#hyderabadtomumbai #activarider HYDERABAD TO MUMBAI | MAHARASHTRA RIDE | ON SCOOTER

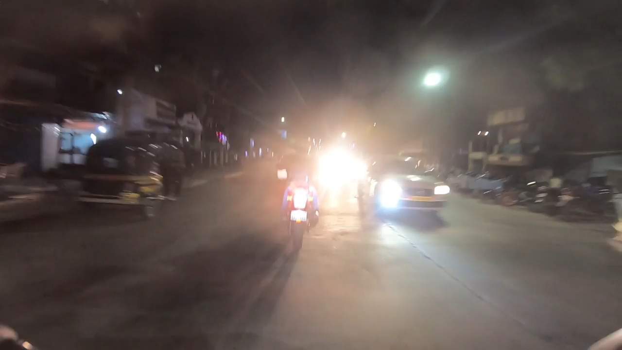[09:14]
भाईया तै picture so much भी ये एक ब्रिज और यहाँ
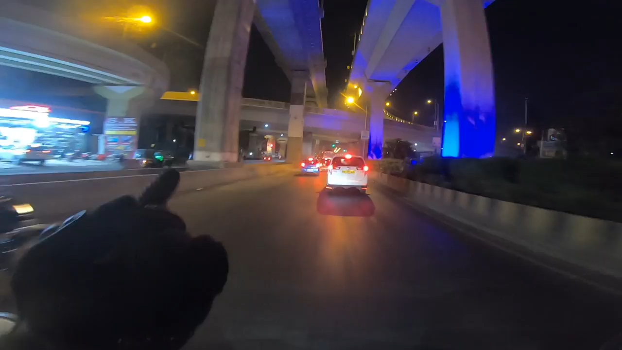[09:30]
से दो ब्रिज और ये ब्रिज इदर को जारा भाई भाई
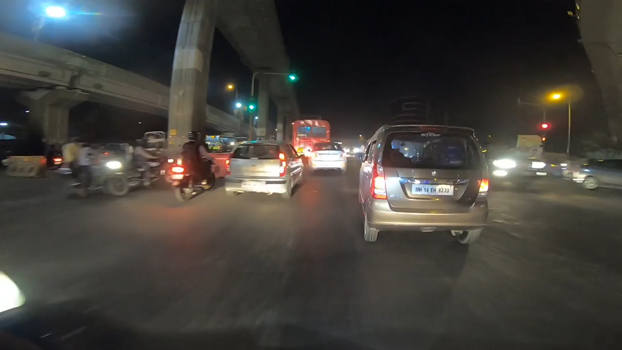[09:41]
साब कितने सारे ब्रीज है यहाँ पे एक एक सिटी से मतलब लाइक एक सिटी में इतने सारे ब्रीज भाई
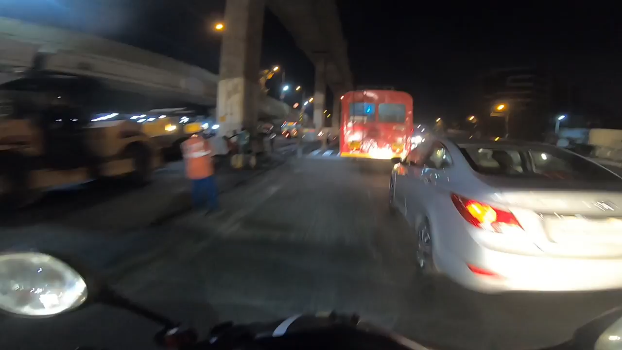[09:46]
बहुत साधा है भाई यह ब्रीज है क्या है समझ में नहीं आ रहा मेरे कुछ बाइगन इतने सारे
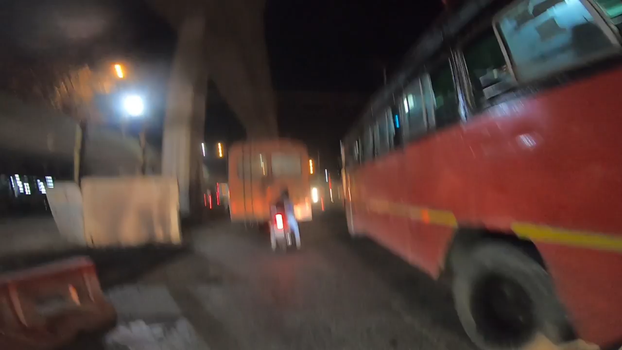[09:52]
ब्रीज कोन लगाता भाई भाई साब यह ब्रीज के चक्कर मे ना भाई मैं एक ब्रीज चड़ने का
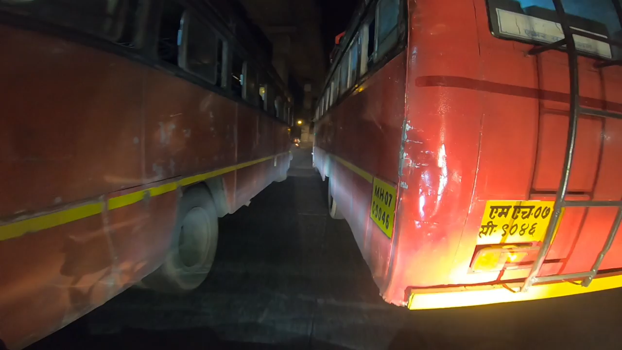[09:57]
एक ब्रीज चड़ गया सो मेरा पचासो किलोमेटर मेरा घूम के आया भाई
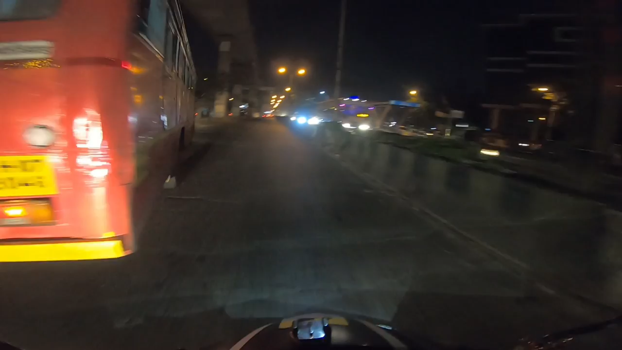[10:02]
इतने सारे ब्रीज है यहाँ पे पुना में कि पूछो ही मत आप सो फाइनली गाईस अपन आ चुके है तारों के शहर मुंबाई में
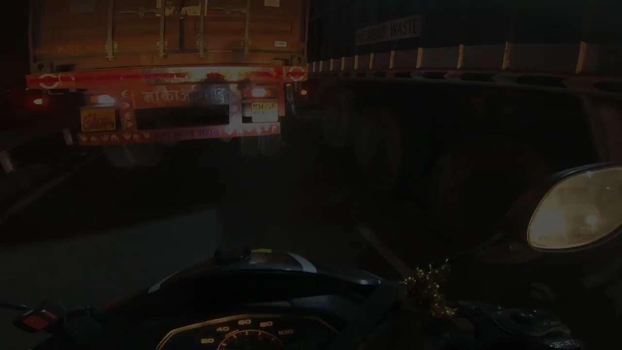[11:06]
अरे क्या लौरिया लौरिया है भाई आगे पे
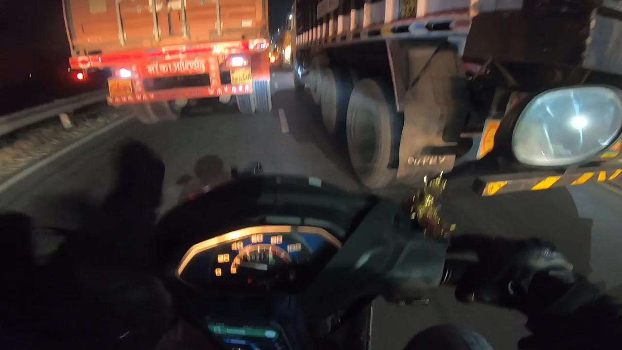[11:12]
लौरी पीछे पे लौरी इधर पे लौरी उधर पे लौरी अपनी चौरस या लौरियों में फस गई भाई